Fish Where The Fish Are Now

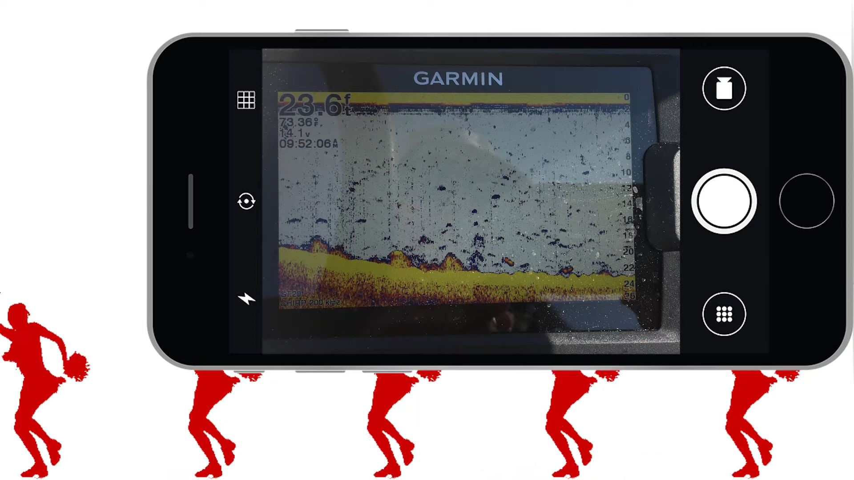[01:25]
We're sitting over top of a hole that appeared probably two years ago I guess. I'm not sure how. Maybe it was dredged down.
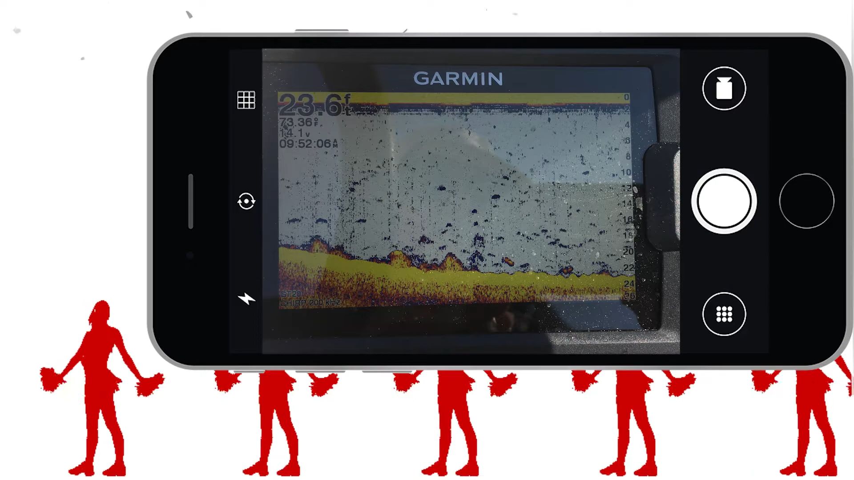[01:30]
I'm not sure. But it's 21 feet deep at high tide there. The water around it's probably about 12 or 10 feet deep.